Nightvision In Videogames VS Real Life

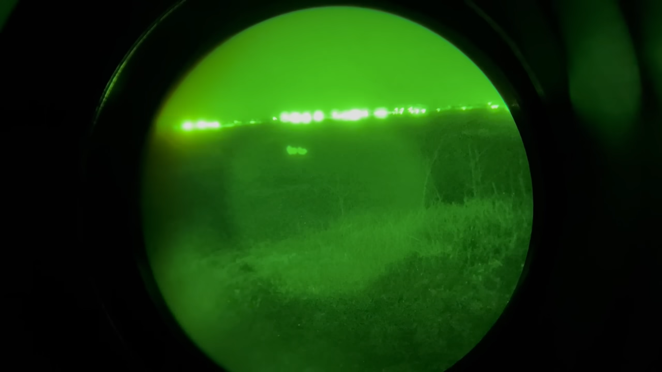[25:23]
Call of Duty Modern Warfare 2 includes this type of night vision goggle in the form of rifle scopes for your stealthy ambush on the prison compound.